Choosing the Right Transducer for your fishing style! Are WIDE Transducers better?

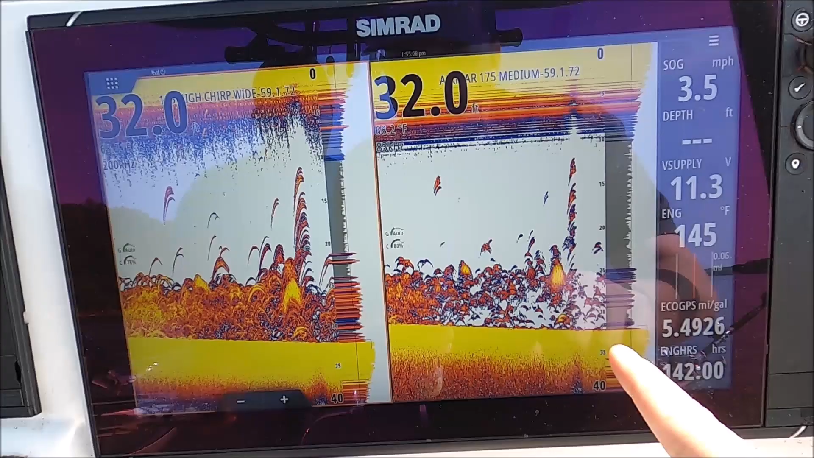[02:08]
On screen: speed 3.5 mph
our medium here with our narrower cones here's our high wide with a very wide cone
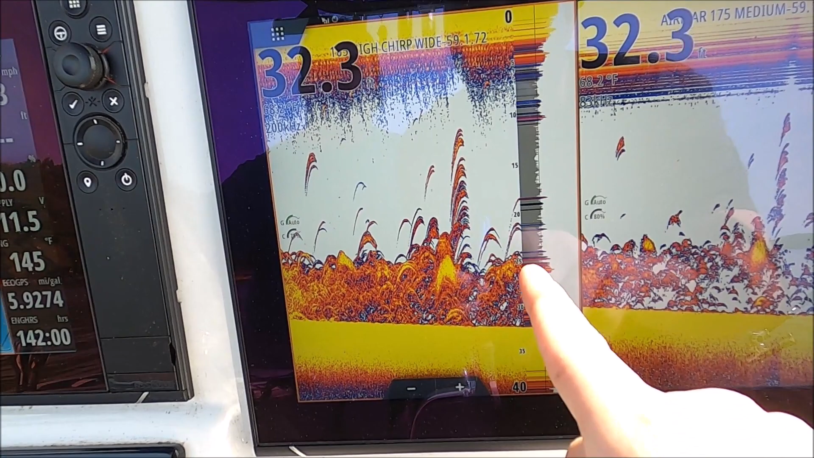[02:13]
On screen: depth 32.3 ft
all this bait and small fish all cluttered together lots and lots of
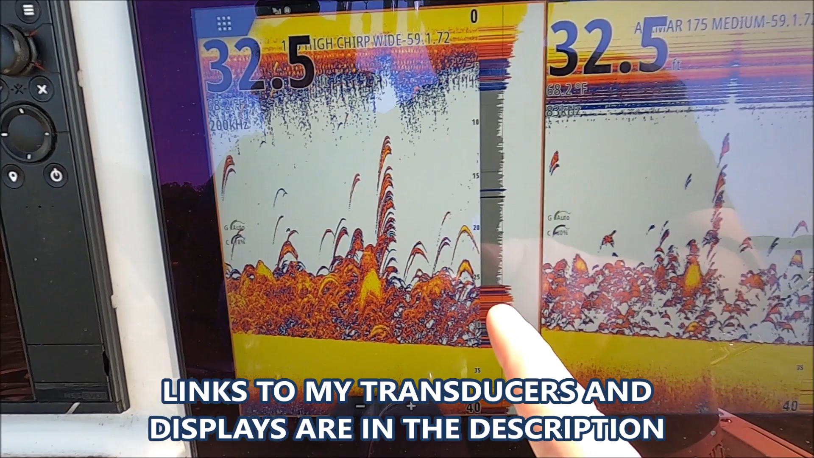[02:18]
targets the transducers are right next to each other and you can see how many
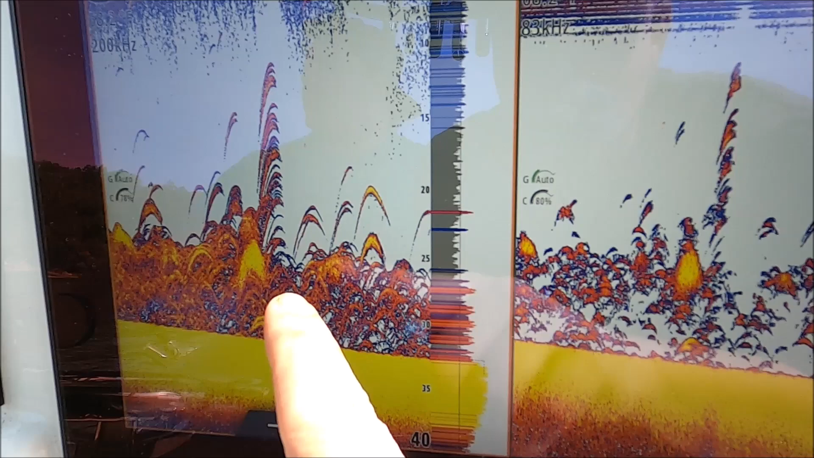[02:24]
more targets the high wide is showing versus the medium now
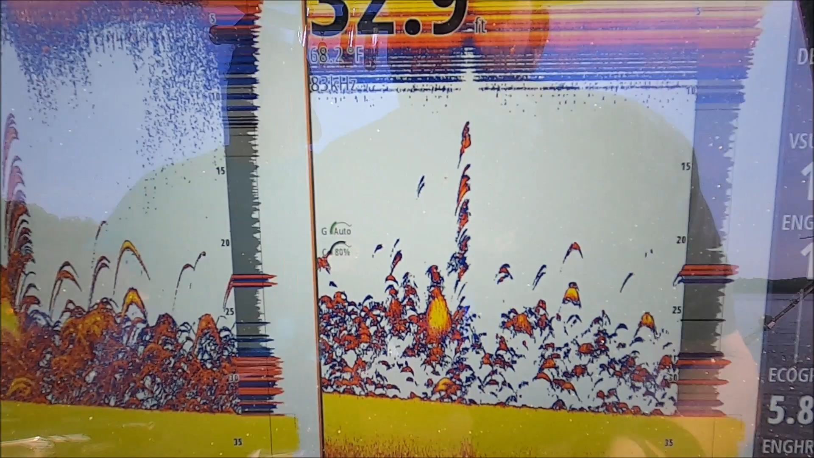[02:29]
On screen: water 68.2°F
it's not a bad thing you know it's give and take with everything we like this for when
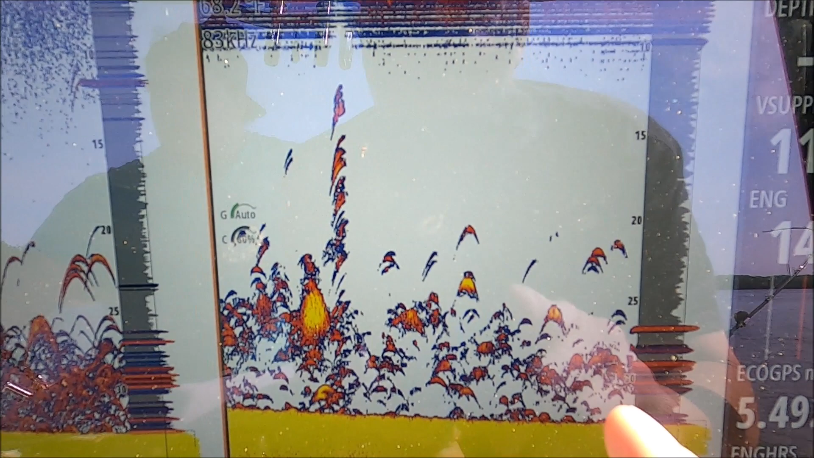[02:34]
we're targeting individual fish that fish was probably very close to our transducer
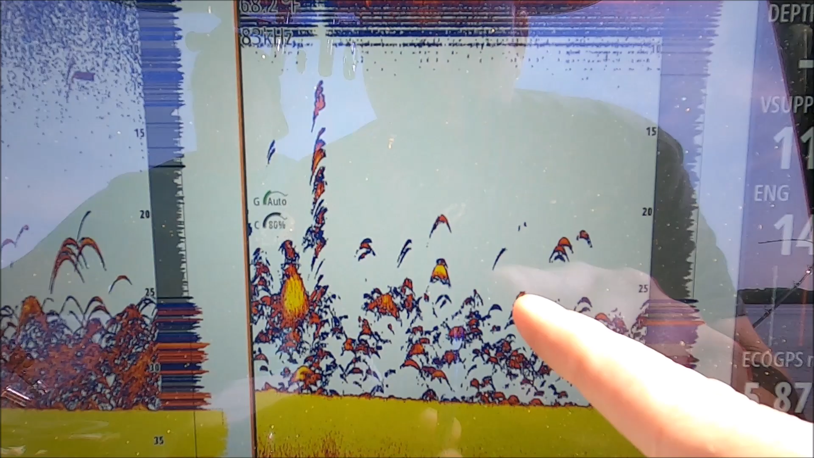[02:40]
very strong mark lots of yellow in there yellow is our strongest return in
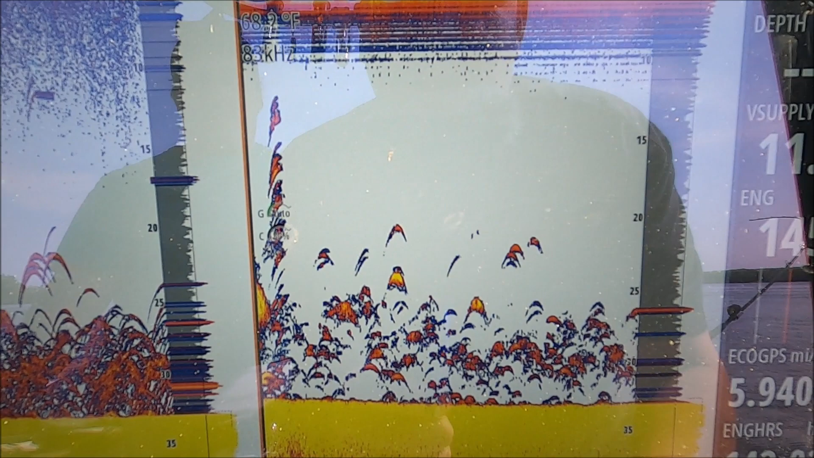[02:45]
the palate that fish was probably under the center of the transducer are very close so if I wanted to jig on him
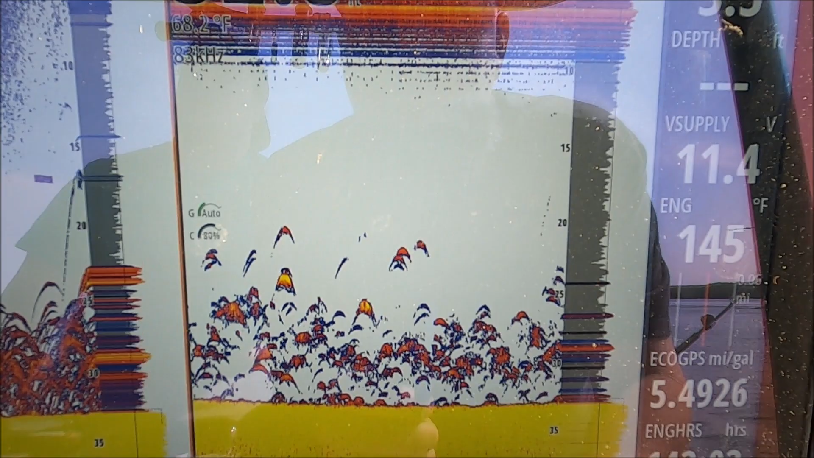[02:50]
or drop a live bait down I could be confident that I'm probably gonna drop it close to him over
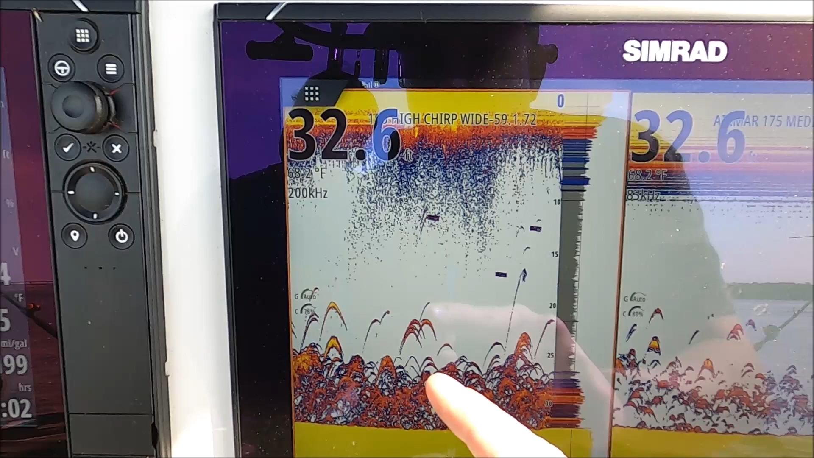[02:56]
On screen: depth 32.6 ft, water 68.2°F
here we have a strong target but because of the wide cone it really could be on the
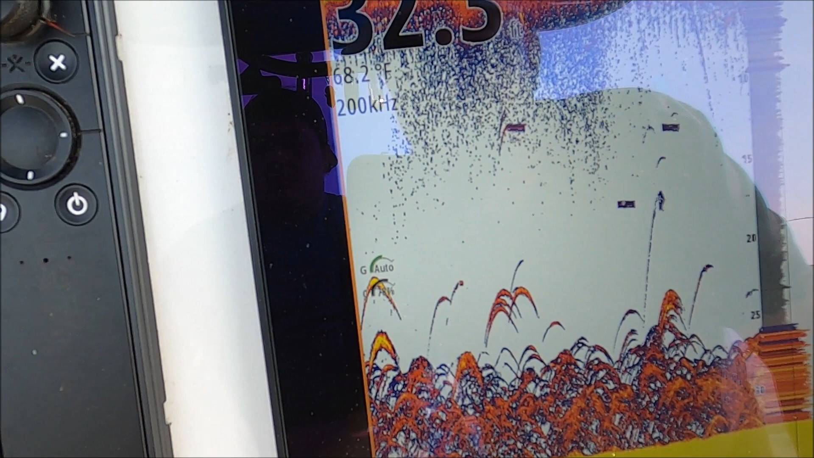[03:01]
On screen: water 68.2°F
outer edge of the cone and it could be you know 10 20 feet away from the boat or even
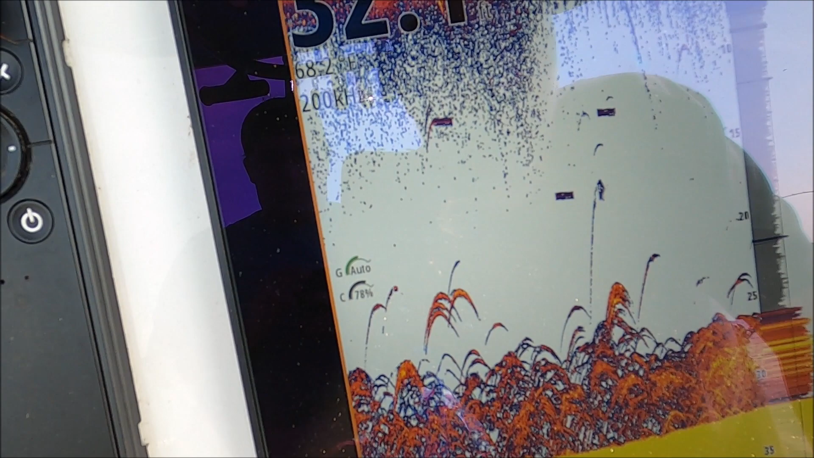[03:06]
further in deeper water so I might not be able to drop a jig down on him as accurately
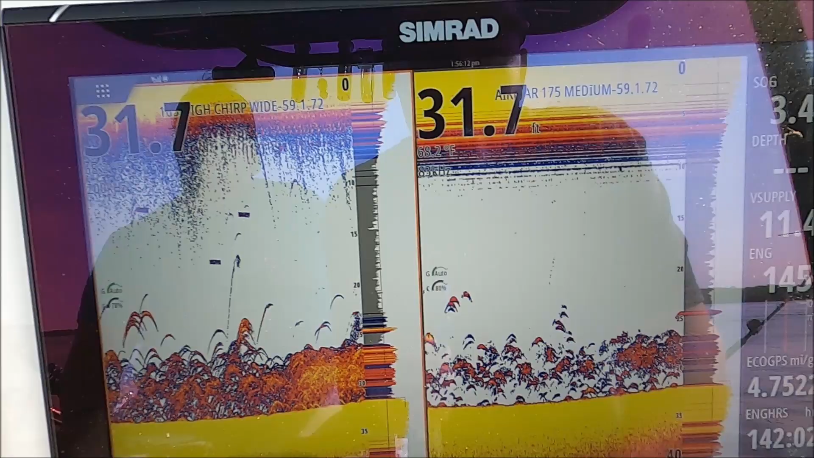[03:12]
On screen: depth 31.7 ft
see how many more targets we're seeing here now
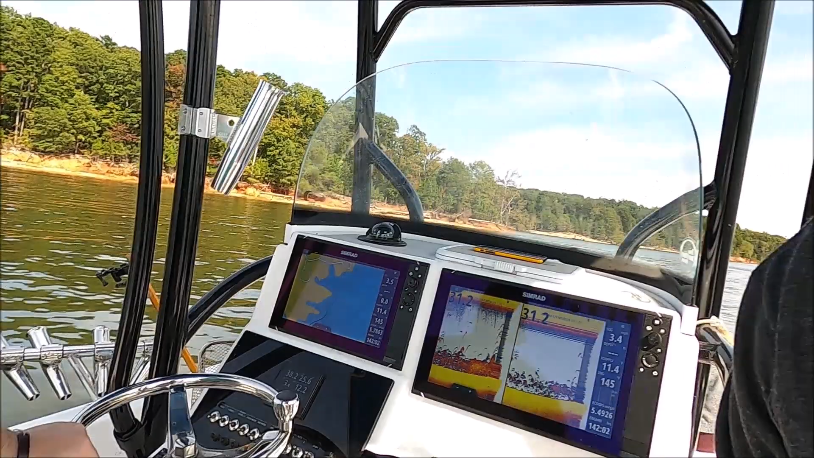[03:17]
when it comes to fishing everything is give and take it's all compromising it's hard to get that